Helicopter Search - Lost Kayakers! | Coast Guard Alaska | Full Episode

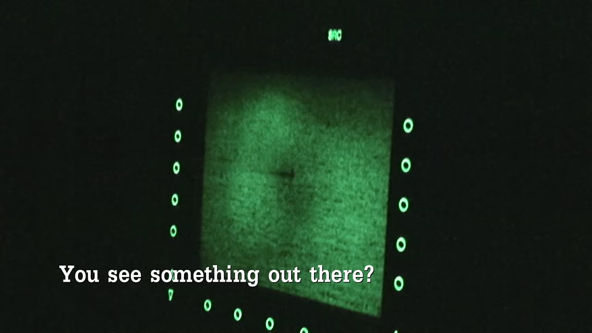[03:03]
Possibly. I see flashing light straight down.
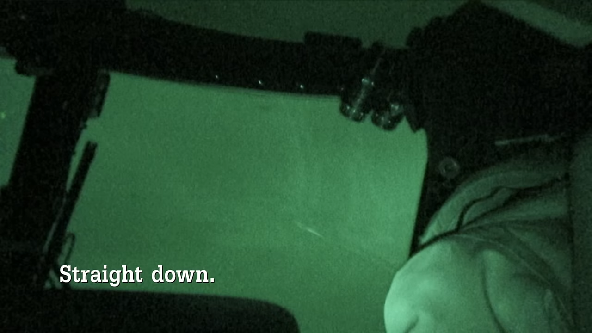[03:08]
Okay, good eyes, good eyes. That looks like something that might be in.
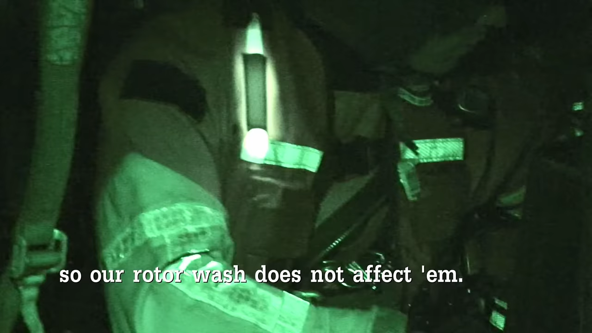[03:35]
Cabin doors coming open. When you see people on the raft, you know that something's horribly wrong. They're cold, hypothermic, who knows what's going on.
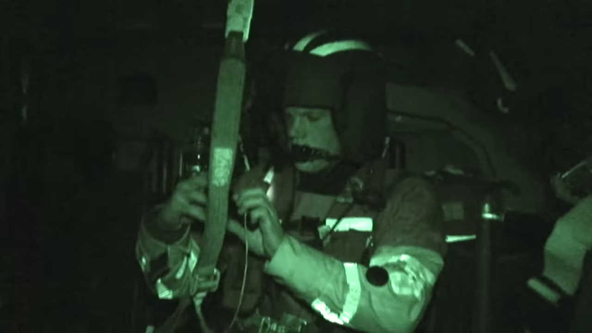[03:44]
So the swimmer, he's getting his stuff ready to go, and we're all just talking about what needs to be done.
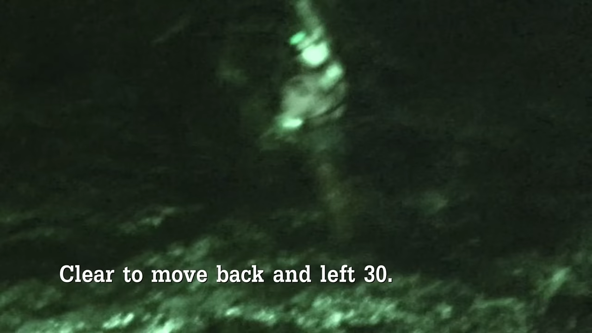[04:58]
Number 8 is making his way up.
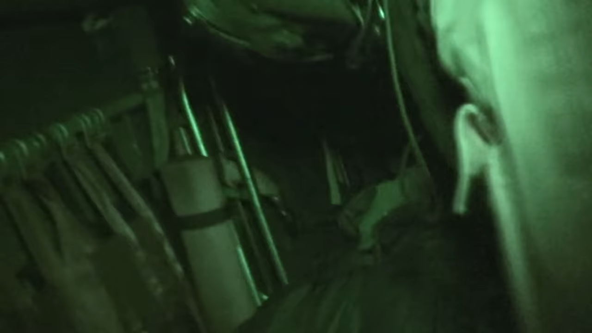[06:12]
we're also concerned that there's another man in the water somewhere that we don't know his location at this time.
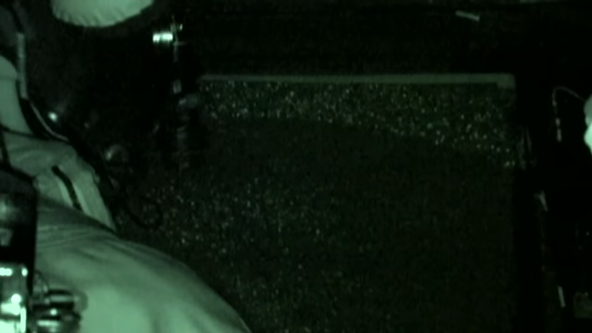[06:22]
So basically what I did was in the left seat, I could search with our FLIR system,
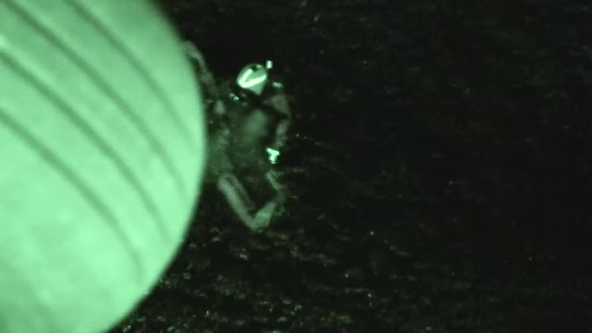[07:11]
There really was no other option.
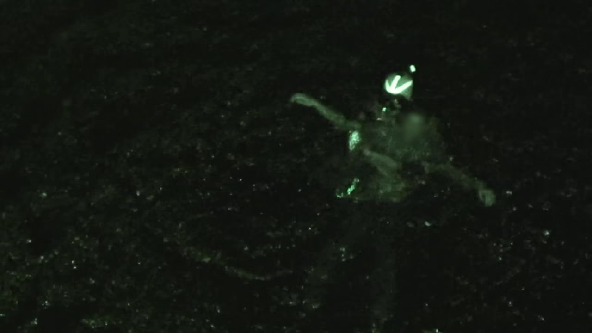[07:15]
We had to put one guy in the water at a time without chancing blowing that raft over and having three guys in the water, potentially getting hypothermic from that. None of them had Gumby suits on, survival gear, nothing.
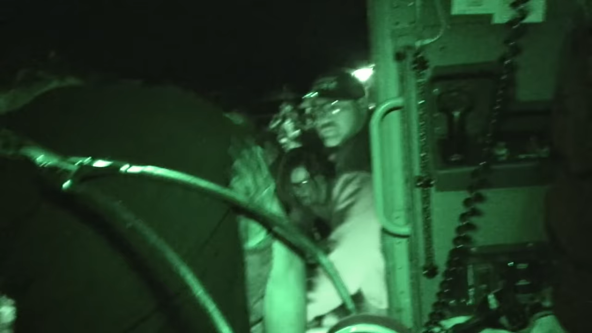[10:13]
We offloaded him. The other two guys, they were doing all right. I mean, as good as they can be, watching their friend getting CPR,
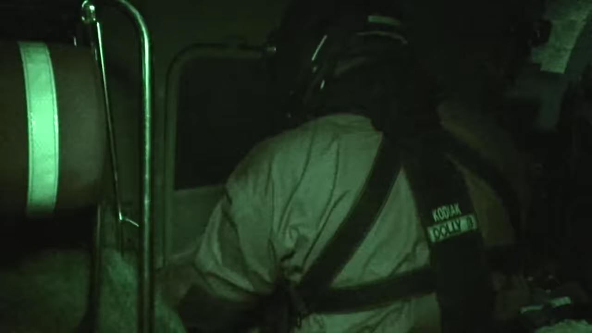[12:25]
Door's coming up. Hey, Mr. Massey, is this our debris field? I can't see the actual debris field.
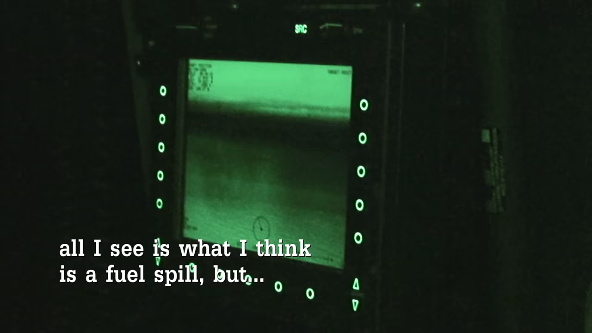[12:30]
All I see is what I think is a fuel spill. But we were hoisting before in this area.
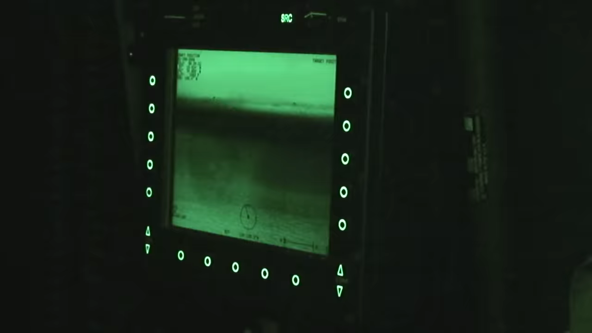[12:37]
During that search period, it was nighttime. It was difficult to see in certain areas, but we did have our infrared radar.
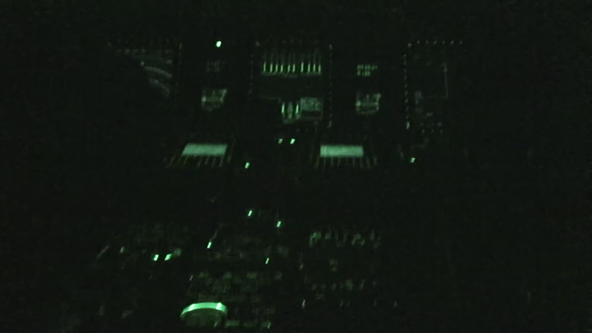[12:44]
We could look around and see if there was any kind of heat signatures in the water. We didn't see any.
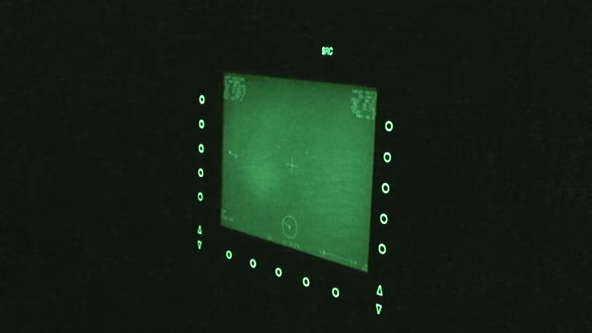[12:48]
I don't know where the boat went, though. It's a little raft. That's a good question. Come up a little bit of the tractor beam.
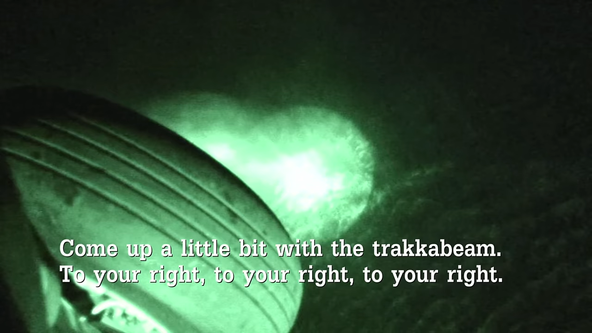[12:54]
To your right, to your right, to your right. Wait, I see something up ahead. That's a whale. It's a whale.
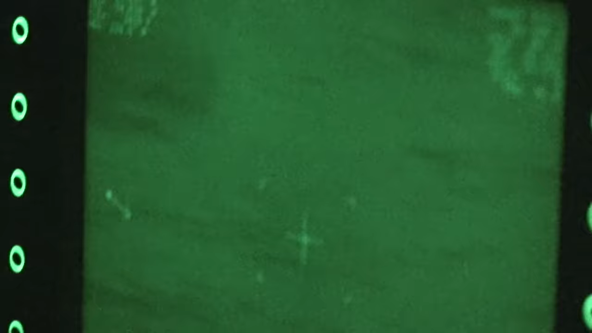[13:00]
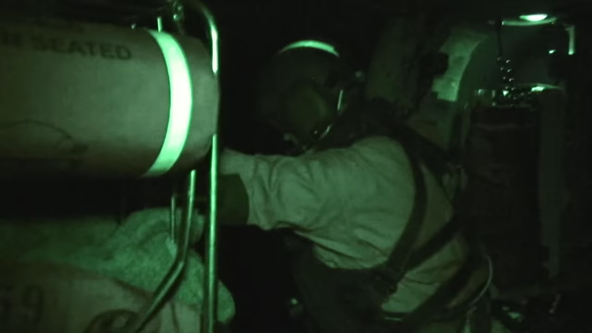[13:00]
There are a couple of reflective things in the water right back there, but I mean, it didn't look like...
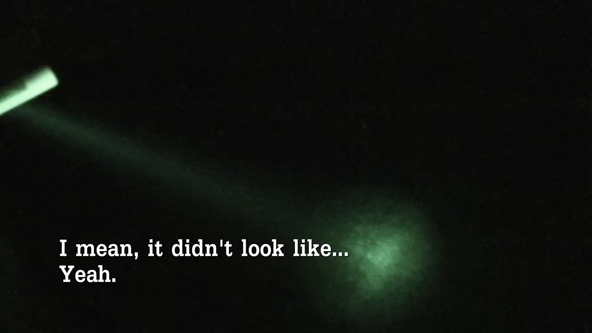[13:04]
Yeah.
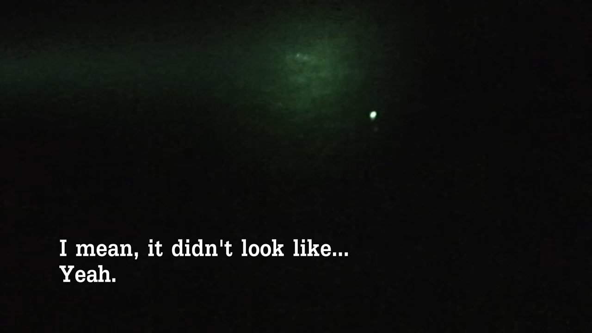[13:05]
I was operating the spotlight in the back. Fuel slick was about the only thing we could really pick up. We couldn't find the raft or much in the way of too much debris.